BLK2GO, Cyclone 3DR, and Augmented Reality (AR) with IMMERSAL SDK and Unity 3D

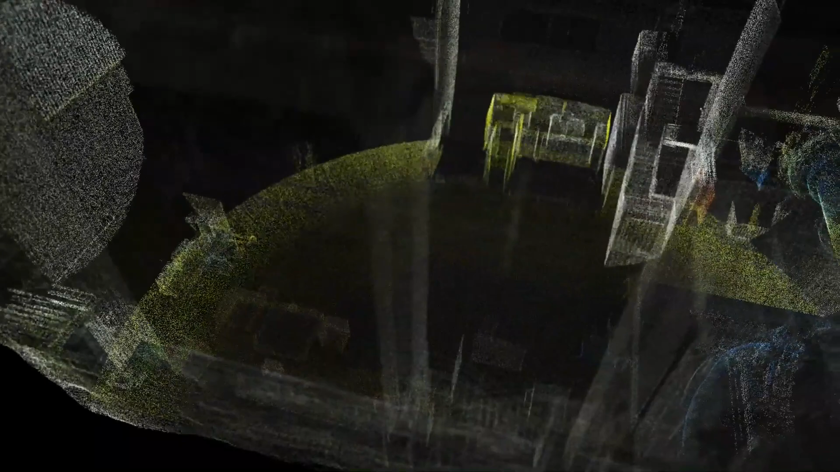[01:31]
First that you need to do is scan your area with the BLK2GO handheld scanner.
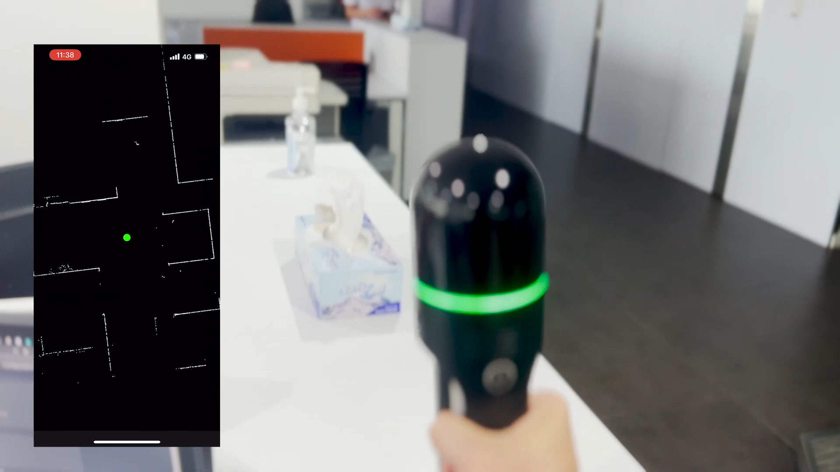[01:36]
The scanning process is very simple, you should do the below steps.
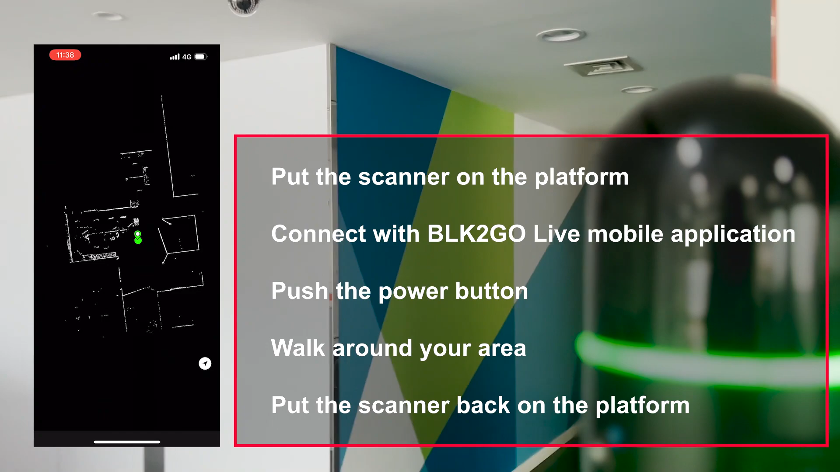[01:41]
Put the scanner on the platform and turn on it. Open BLK2GO live mobile application and connect it to the scanner.
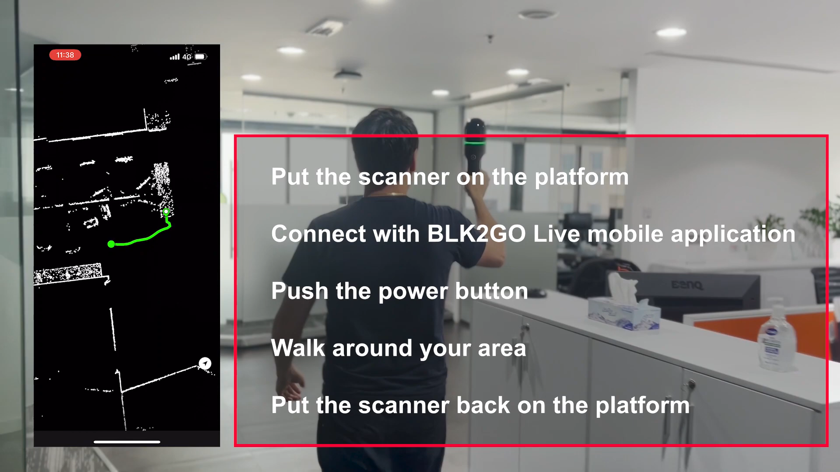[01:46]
Push the power button to start the scanning. Walk around your area with the scanner.
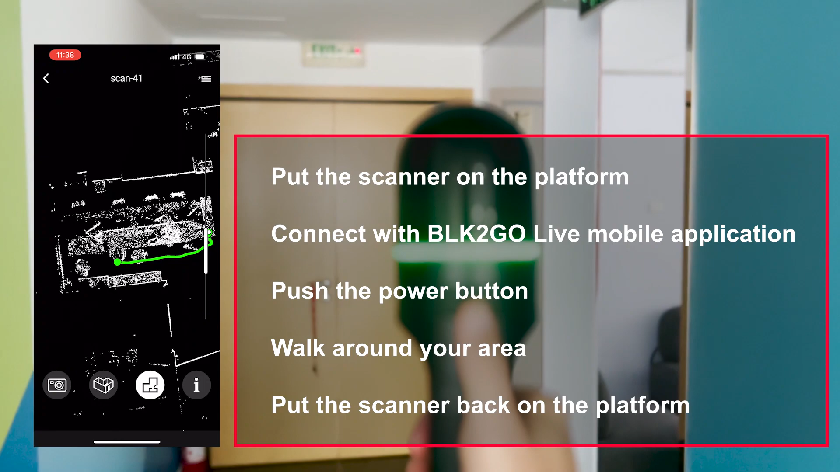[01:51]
Go back to the starting position and put the scanner on the platform.
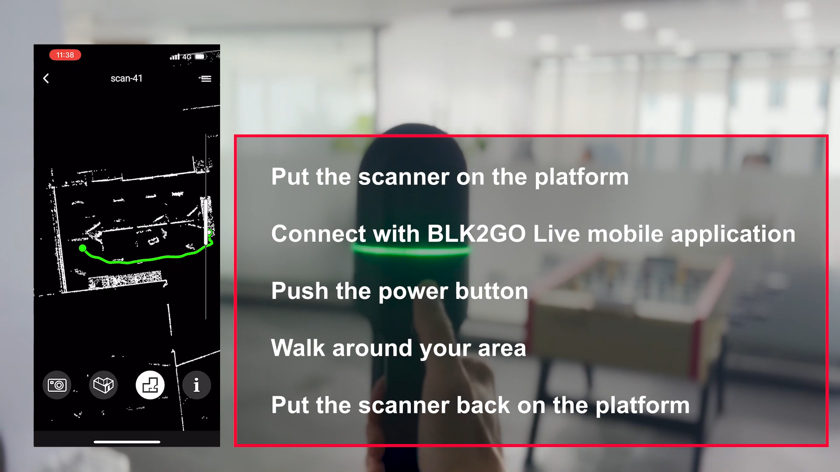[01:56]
Keep in mind that the Immersal SDK uses images to extract features, so be sure the pictures will be good.
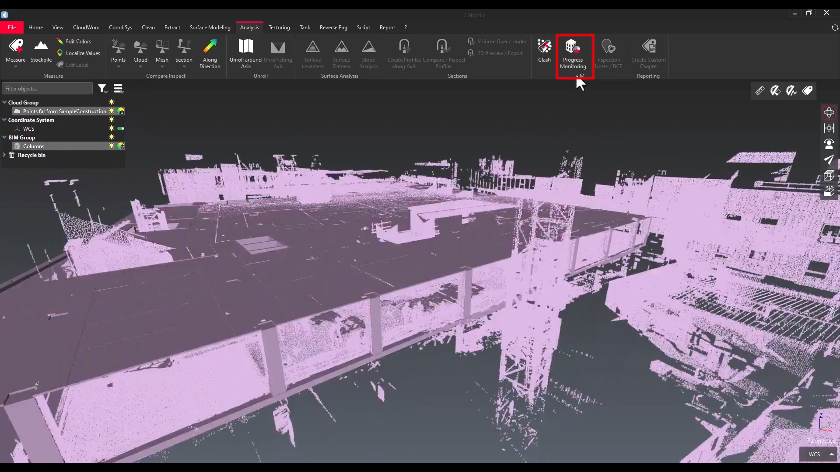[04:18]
One of the latest features added to Cyclone 3D is the progress monitoring tool,
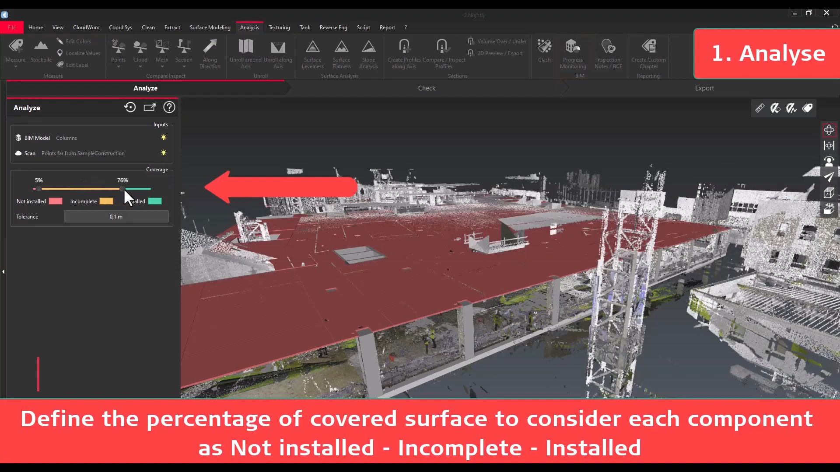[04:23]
which helps you to identify which parts of a construction site have been
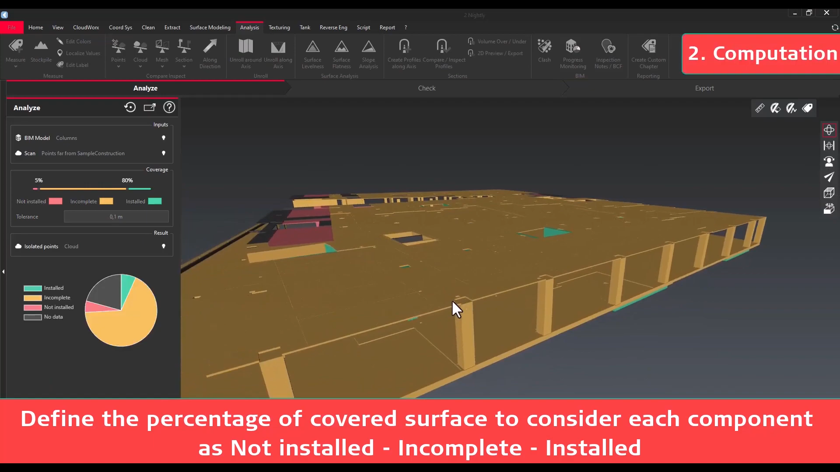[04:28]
built or not by analyzing the coverage of the scan on a BIM model.
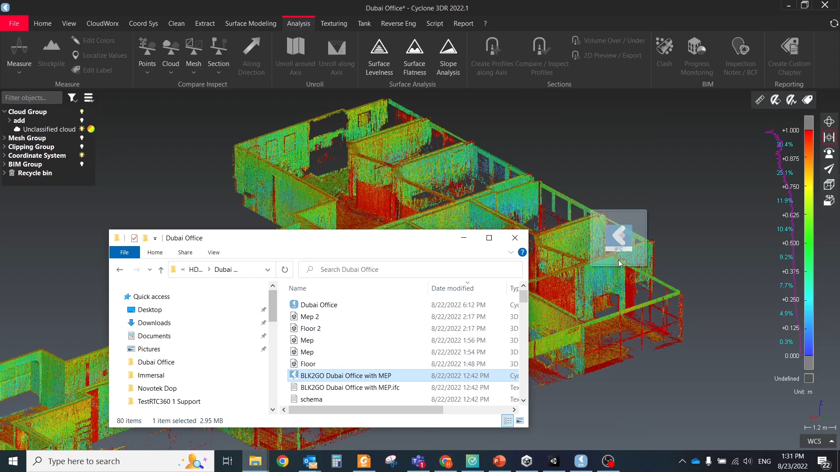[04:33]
So let's import the BIM model, which should be analyzed in Cyclone 3D. I'll be using the IFC format for that. Most of the time, the BIM files contain the full assembly of the objects, so you could just select only required and import only them.
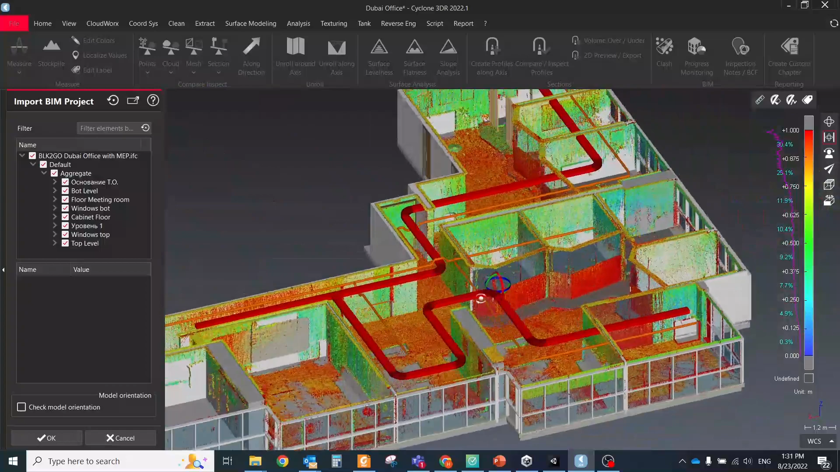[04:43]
Drag and drop the IFC files to the Cyclone 3D window, select required elements, select at least one cloud and BIM object, then launch the progress monitoring command.
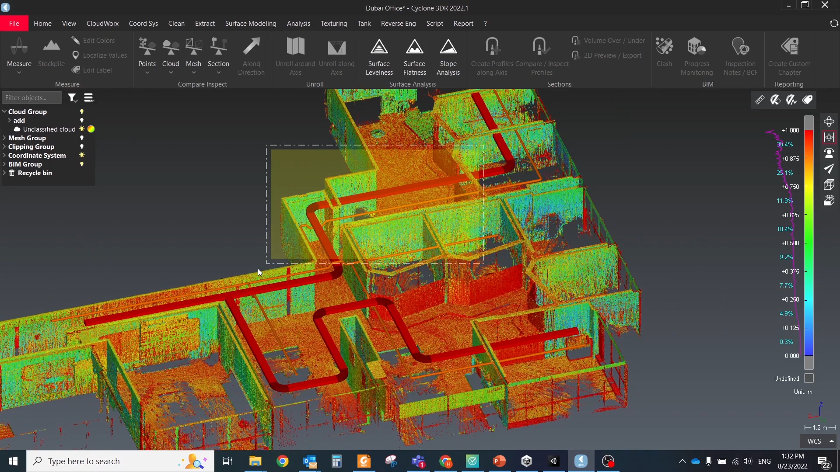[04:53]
Set percentage of coverage threshold for considering the sub-element as incomplete,
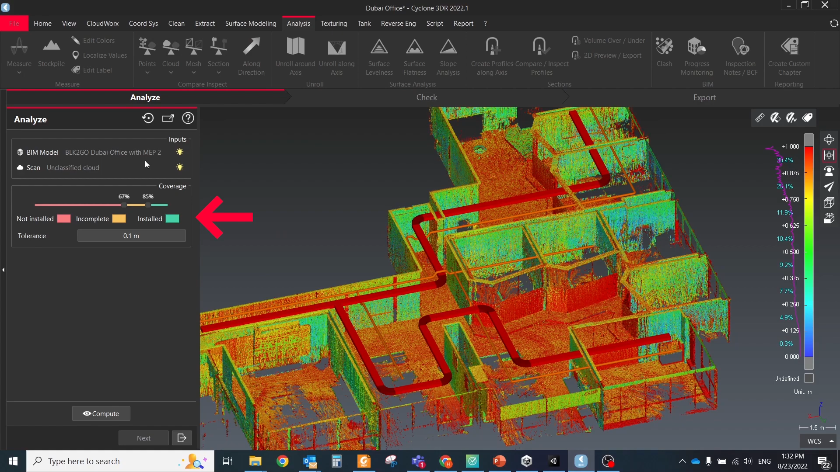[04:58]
not installed and installed.
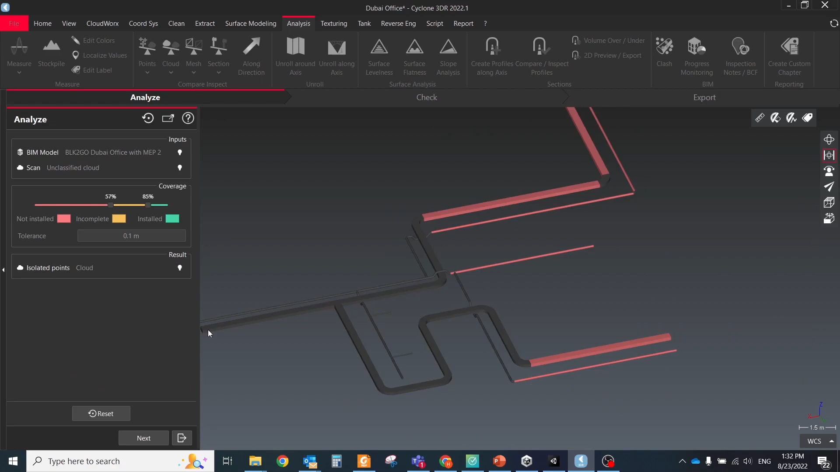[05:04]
Left on the screen only not installed elements and export them to FBX format.
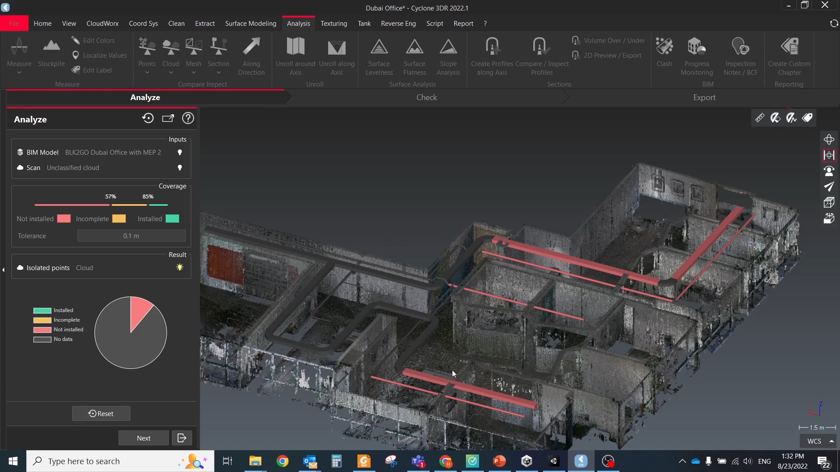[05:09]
As you could see in my case, all engineering was not installed and was colored gray.
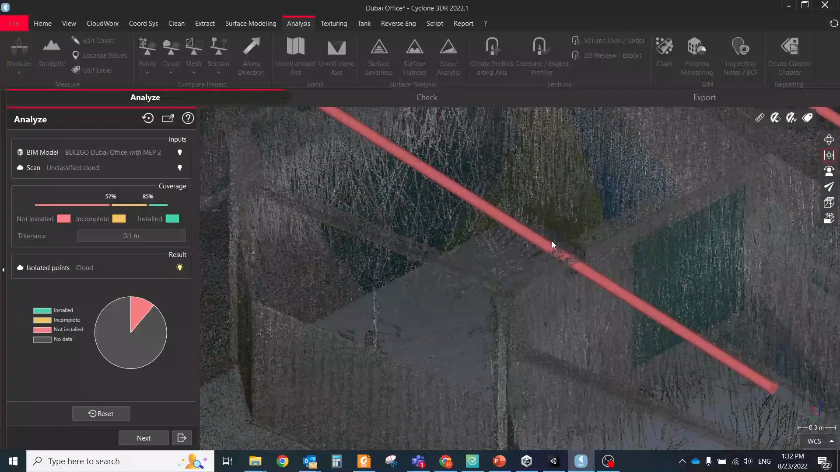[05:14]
The software marked them as undefined because they don't have relevant points in a defined radius.
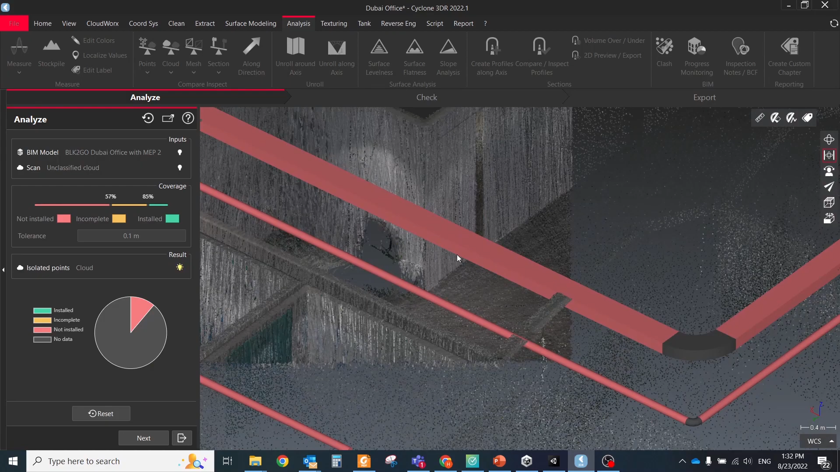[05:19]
But some of them were colored red because they got some overlapping points, so I separated them into different folders for easily management.